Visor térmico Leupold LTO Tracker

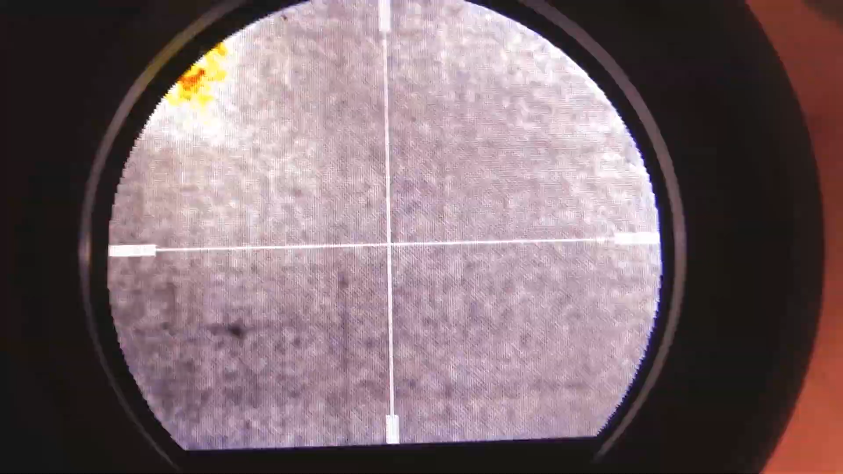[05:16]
la tienes que poner tú si vas a editar un vídeo o alguna cosa para poder ver a la cruceta. Aquí no, aquí está fija, ¿vale?
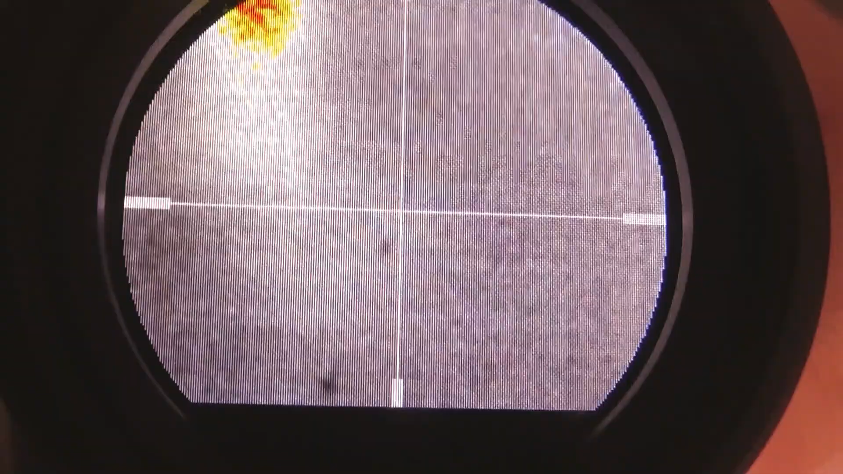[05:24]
No cambia de color, no hace nada, aquí la tenemos, nos marca solamente lo que tiene nuestro thermal, nuestro visor técnico en el medio.
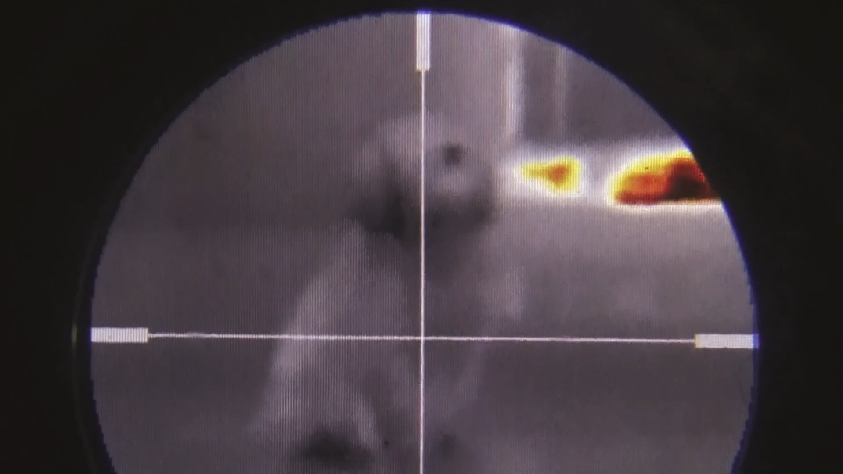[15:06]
Y lo que sí digo, y aviso, que tened en cuenta que estamos intentando grabar mediante una lente digital a través de una cámara.
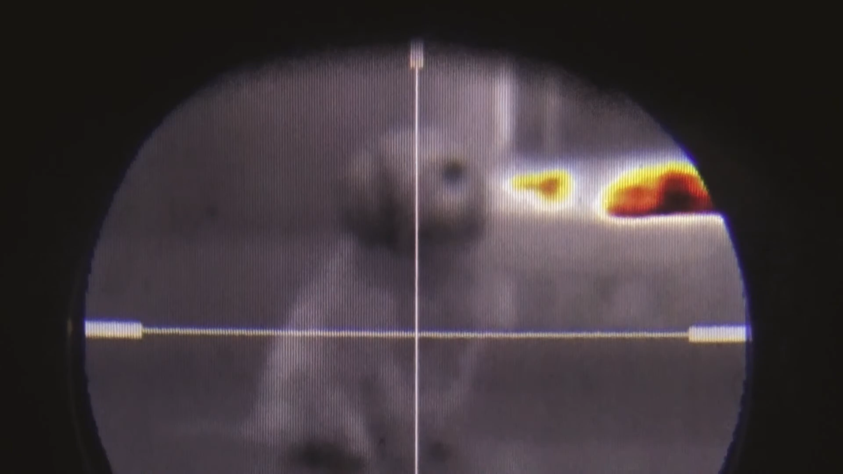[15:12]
¿Vale? Eh... Si lo vemos nosotros por nuestros propios ojos, se ve muchísimo,
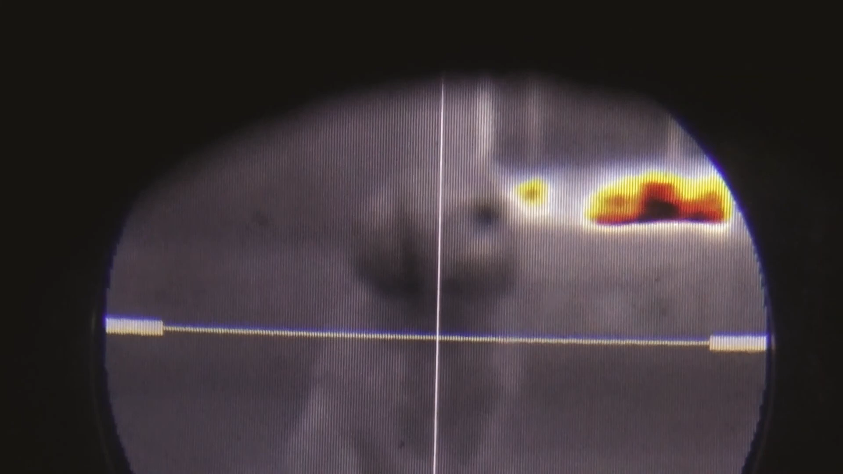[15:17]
muchísimo mejor de como podemos ver ahora mismo a... a nuestra modelo.
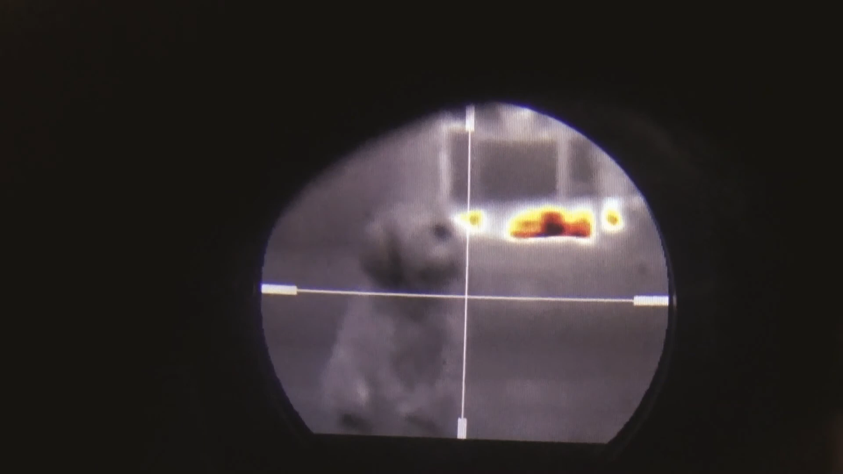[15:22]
Si os fijáis, también podemos ver un poquito lo que sería la salida al patio, donde sí pega luz y demás. Y podemos ver todo eso de ahí, que son plantas. ¿Cómo? Al captar el calor, se las ve más rojas.
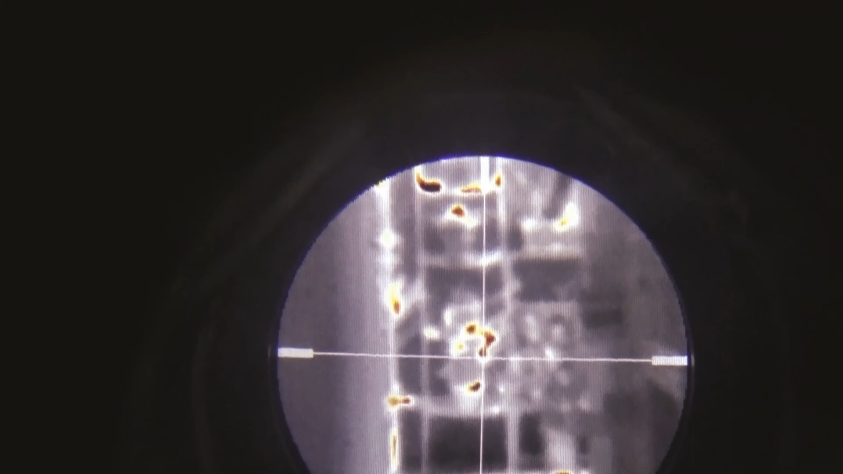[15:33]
Ahí. Ahí. El suelo, donde también está pegando el sol.
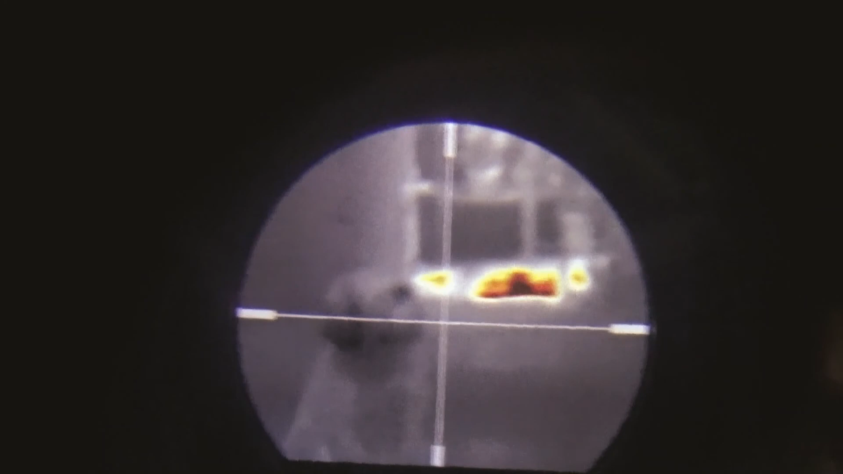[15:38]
También lo vemos más rojo. Y vamos a pasar un poco los modos de... De uso, ¿vale?
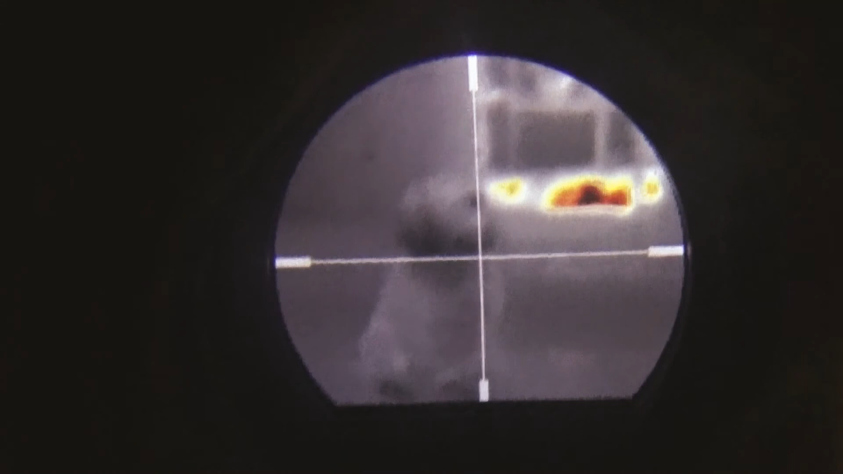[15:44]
De colores.
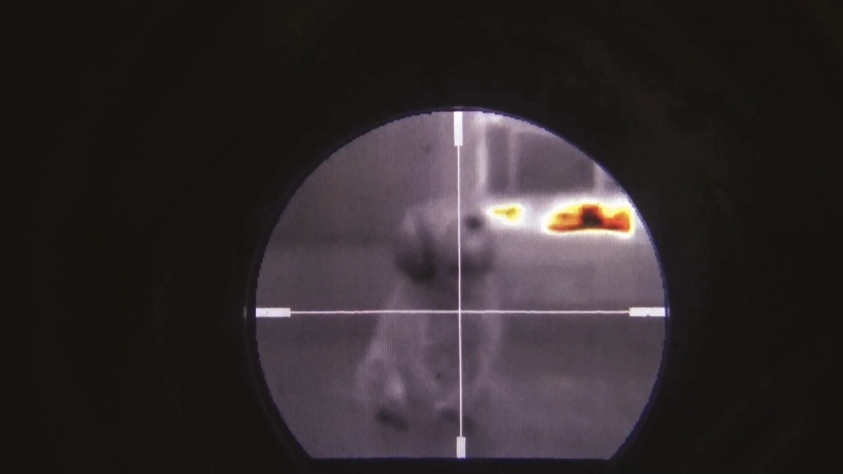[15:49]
A ver. Aquí llega el botón. Ahí. Este es el zoom.
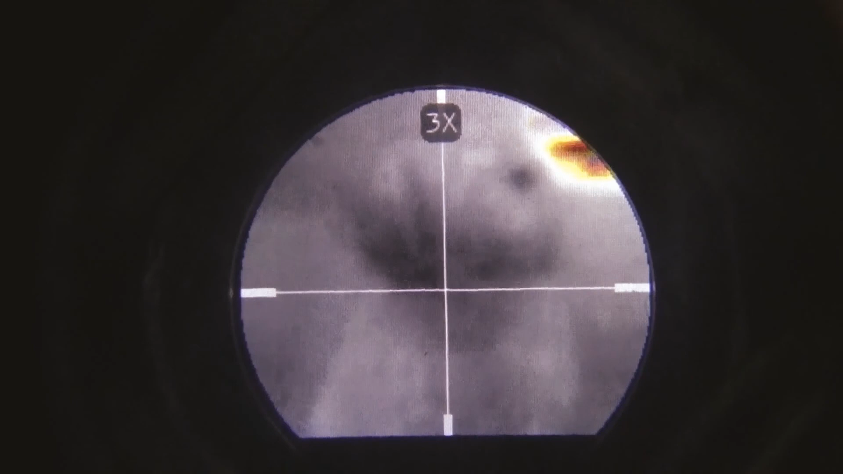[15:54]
Hasta 6X. Y los modos de color.
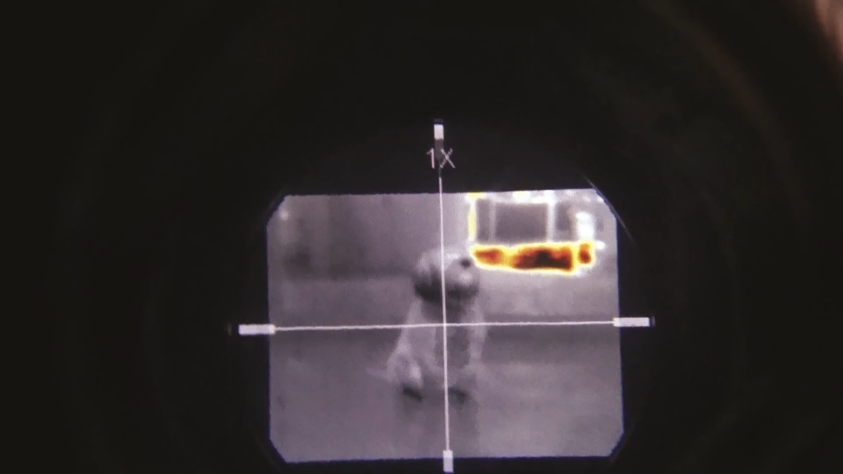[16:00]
Si soy capaz. Ahí. Ahí. Bien.
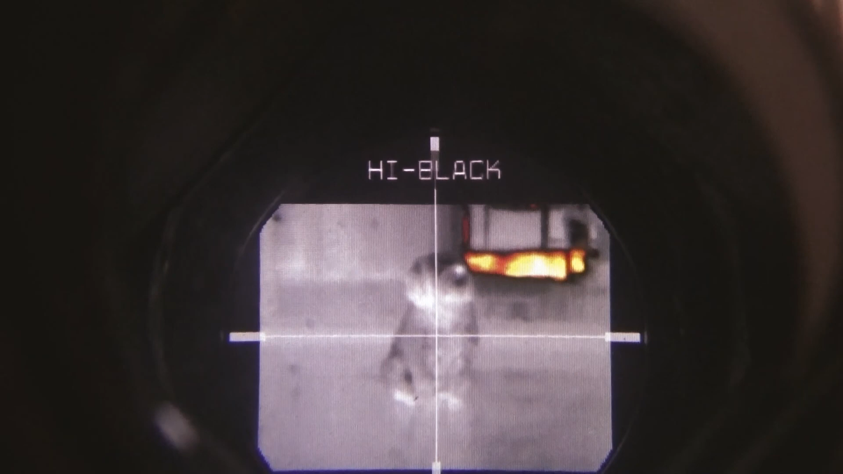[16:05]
Aquí vemos cómo ha cambiado. El propio programa nos avisa.
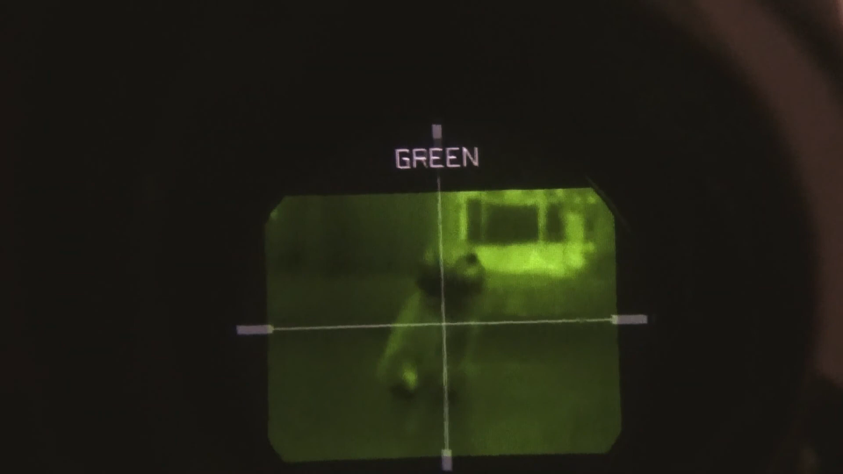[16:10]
Ahí. Y para...
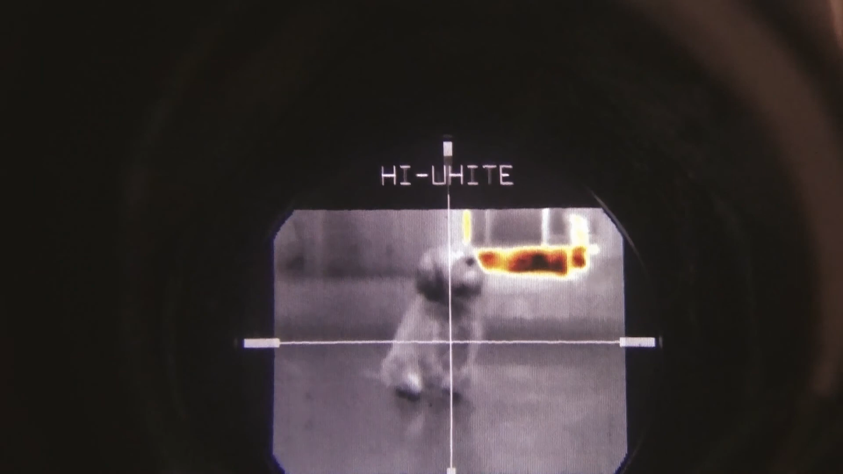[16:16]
Para gustos, yo creo que mi favorito es este. Ahora vamos a intentar...
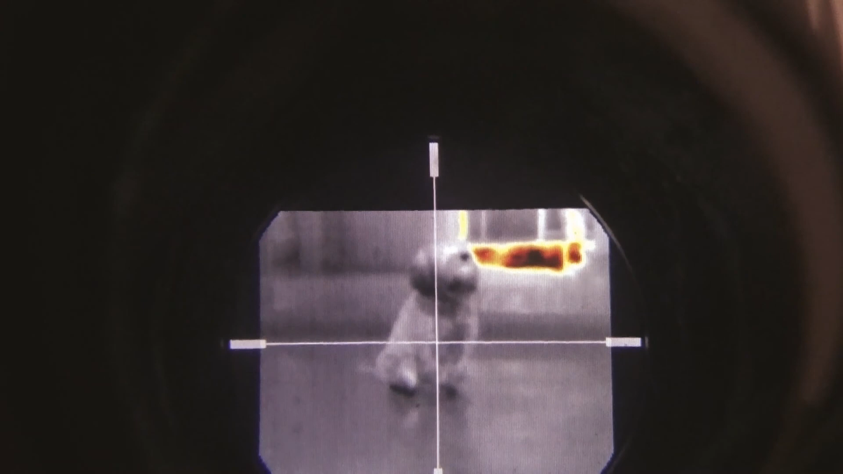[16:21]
A ver si se quiere mover, porque ya sabéis cómo es la perra. Para ver cómo incluso dejamos su... Podemos ver hasta sus huellas por el suelo.